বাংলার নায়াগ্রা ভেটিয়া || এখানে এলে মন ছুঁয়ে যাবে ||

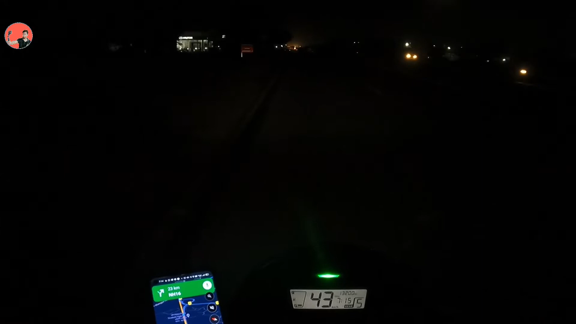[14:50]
তো বন্ধু, কিসের প্রসেশন তোমাদের দেখালাম, তোমরা যদি জানো তো অবশ্যই কমেন্ট বক্সে কমেন্ট করে জানাও। আর ফাইনালি আমরা খড়গপুর টাউনকে গুড বাই করে আমরা চলে এসেছি NH-14। ওকে, এখান থেকে NH-6 উঠতে এখন আমাদের 20 কিলোমিটার বাকি। তো বন্ধু, এখন ঘড়িতে সময় হয়েছে 8:22, রাত্রি 8:22,